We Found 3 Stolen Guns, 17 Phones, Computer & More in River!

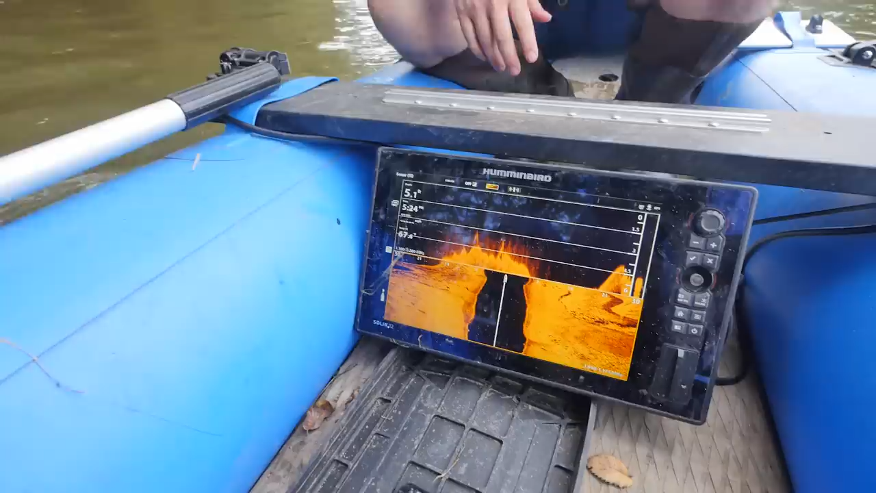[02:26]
And so you can see like seven foot segments.
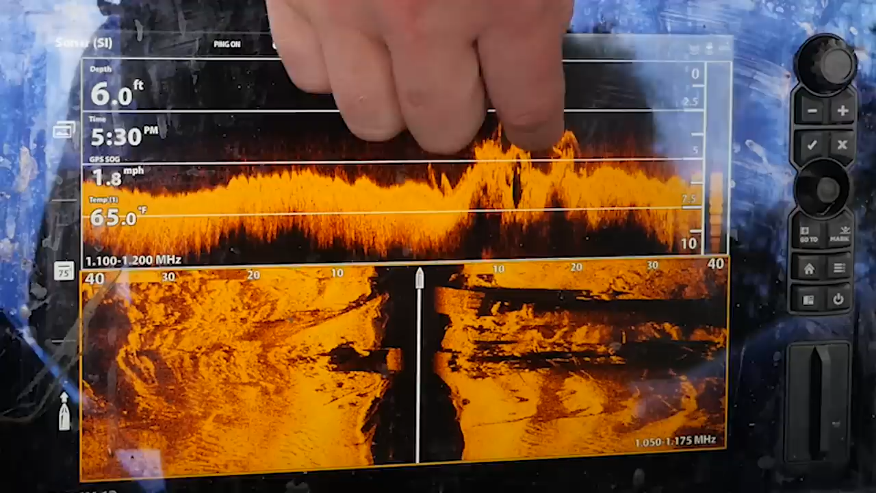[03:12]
On screen: depth 6.0 ft, water 65.0°F, speed 1.8 mph
Is this there? Yep. All right. Because we hit on that before we hit the pillar. So it's on the other side just down from there.
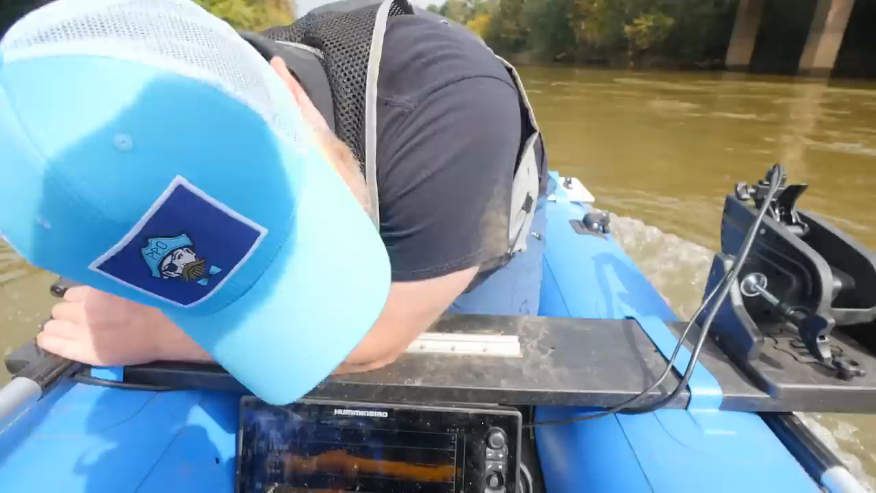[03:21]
So I wouldn't even say it was like 30 feet before we got to the pillar. Right now we're about 50 feet from the pillar. Right here.
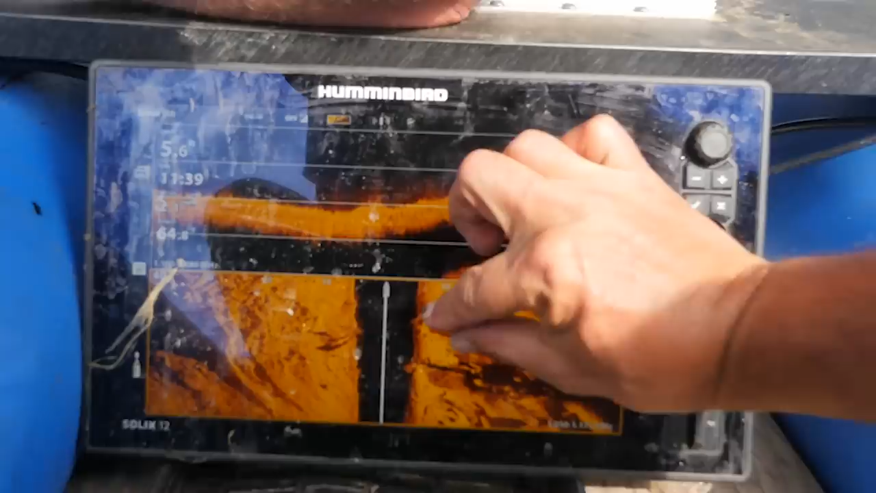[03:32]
Right there. Actually we have two. I think we have two. Yeah. That's what I was saying. Look. One, two. I pointed to the one and then the other.
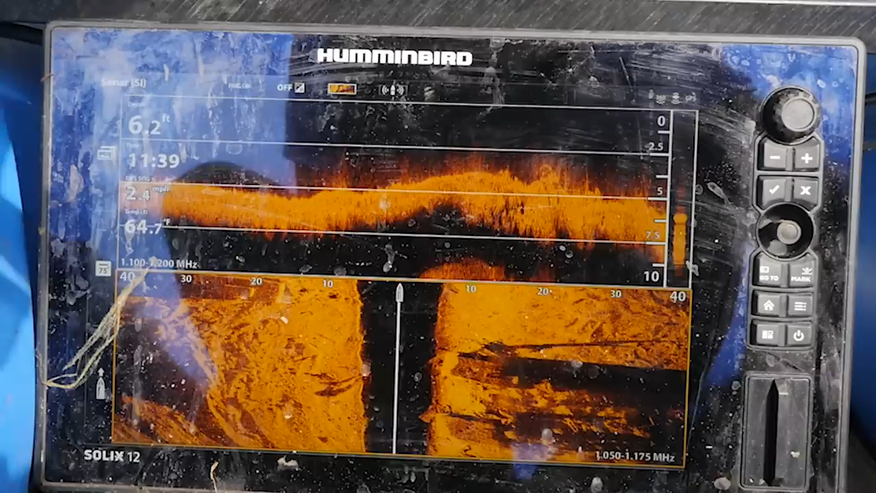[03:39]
On screen: speed 2.4 mph
I was wondering if that was the pillar. And then that, this is the pillar over here. Yeah. So you got the pillar on both sides.
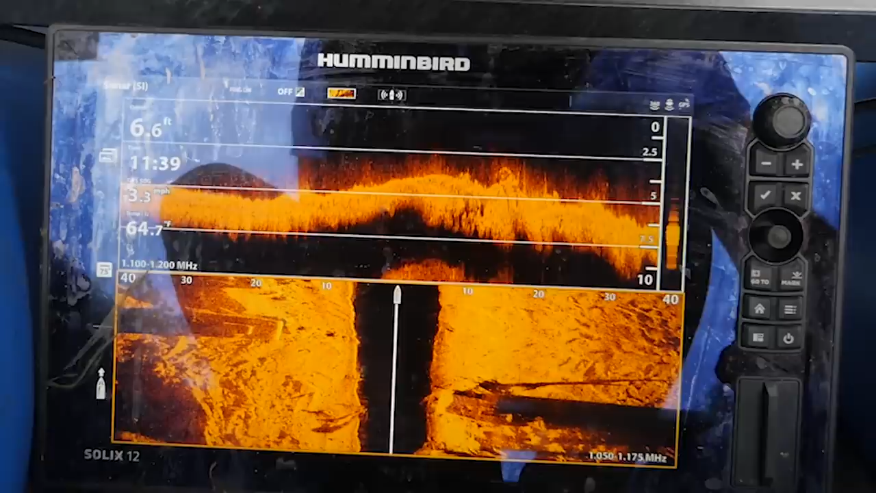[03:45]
On screen: depth 6.6 ft, speed 3.3 mph
No, no. The other pillar is going to be over there. We're not shooting 40 feet for that one. This was right in the middle. Right by us. That's true.
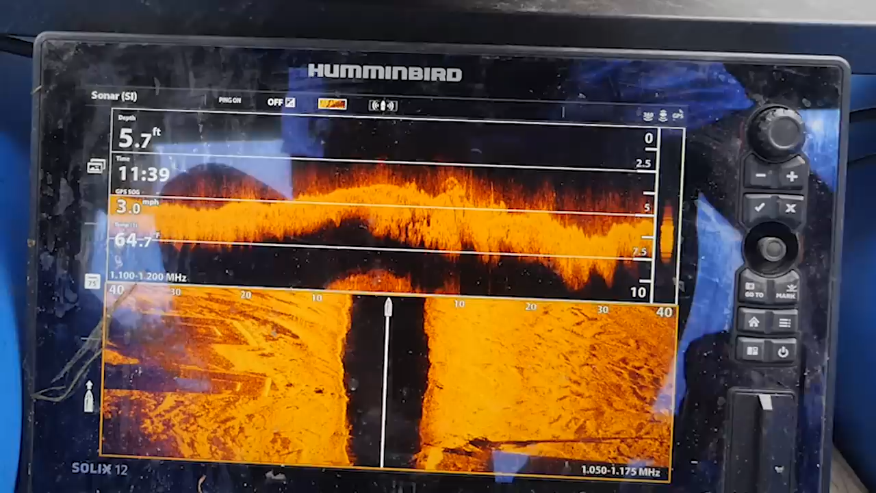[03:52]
On screen: depth 5.7 ft, speed 3.0 mph
So we have two possible. I want to hit them at different angles. I mean. Yeah. I want to say that they're cars because we're looking for cars.
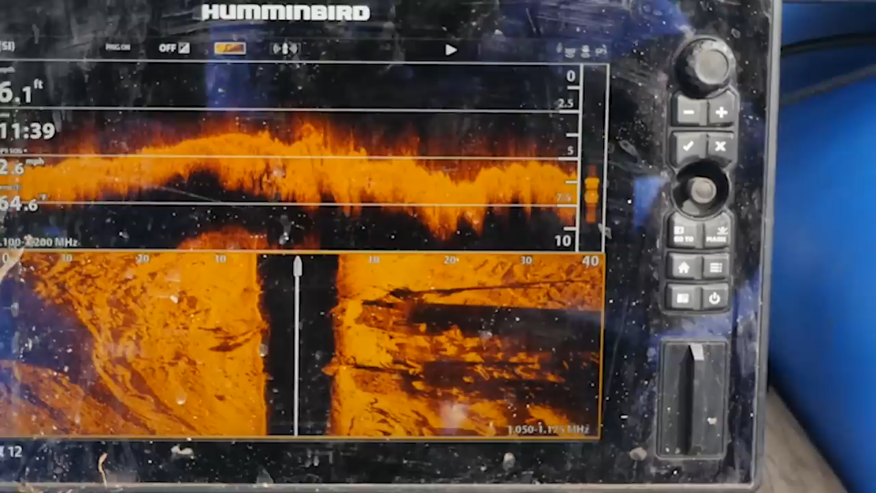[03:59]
But they could possibly not be cars. And they're both the exact same shape. That's also weird to me. So they may not be cars. I want them to be cars. I want them to be cars too. Yeah. It could be old bridge.